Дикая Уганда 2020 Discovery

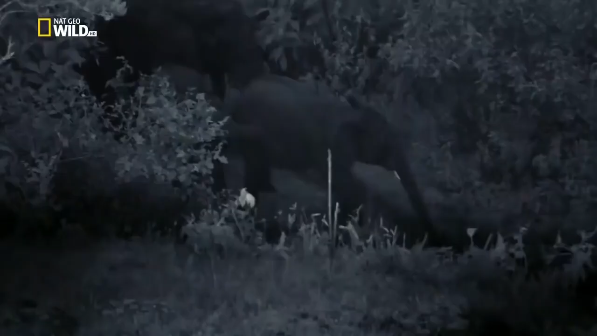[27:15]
Теперь, чтобы их заметить, нужны инфракрасные камеры.
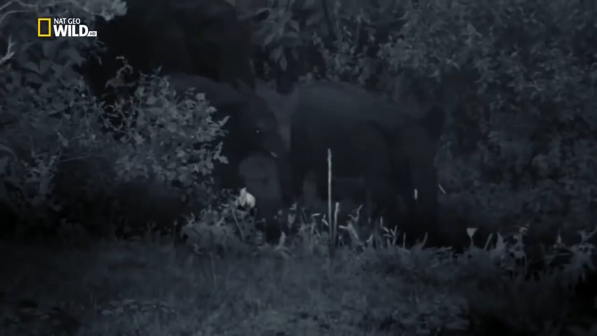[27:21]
В лесу, недалеко от входа в пещеру, слышен топот приближающихся слонов.
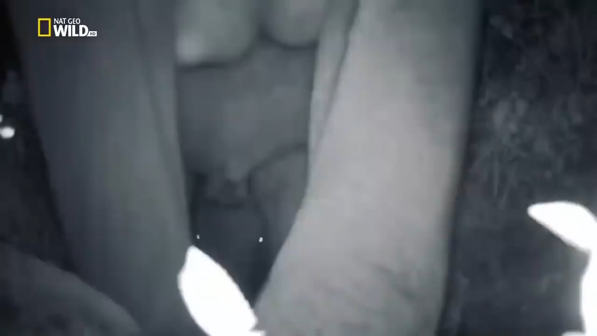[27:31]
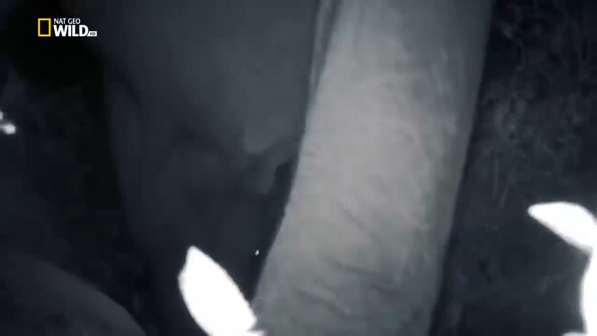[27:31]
ИНТРИГУЮЩАЯ МУЗЫКА Вскоре становится понятно, что к пещере пришла группа из дюжины особей.
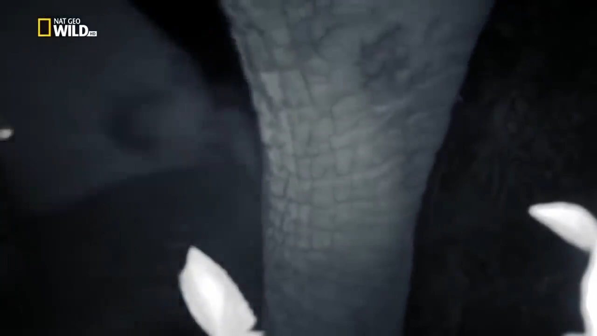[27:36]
Один за другим они заходят внутрь.
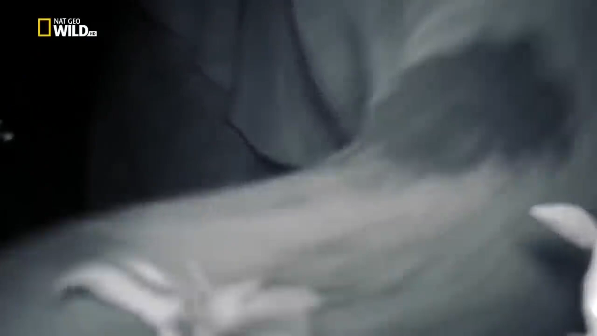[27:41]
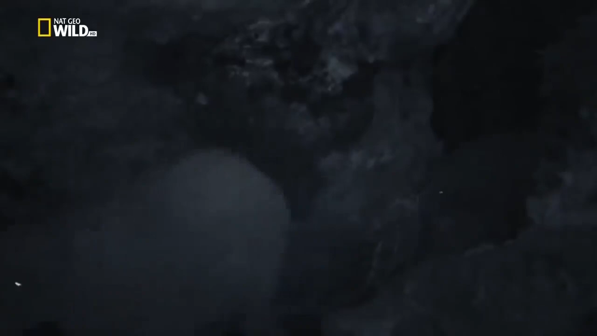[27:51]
ИНТРИГУЮЩАЯ МУЗЫКА Все слоны здесь самки.
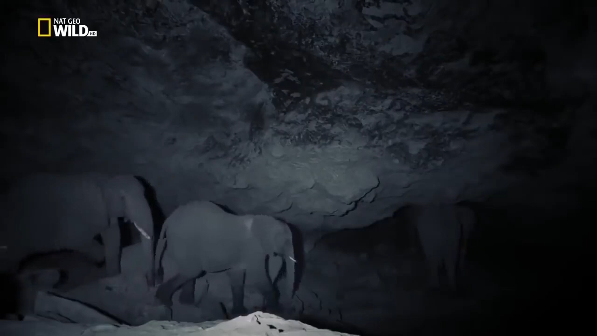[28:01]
Некоторые из них беременны, другие привели с собой детенышей. Первая слониха начинает скоблить потолок бивнями.
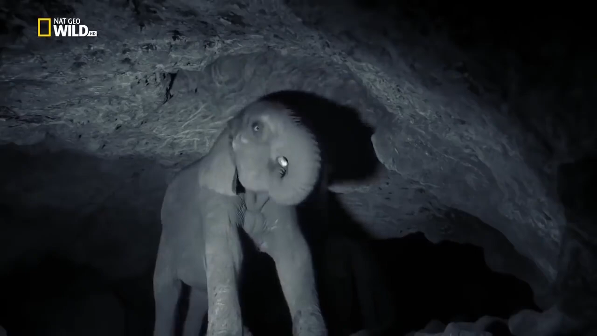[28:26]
Мы имеем возможность наблюдать за ними только благодаря инфракрасной камере.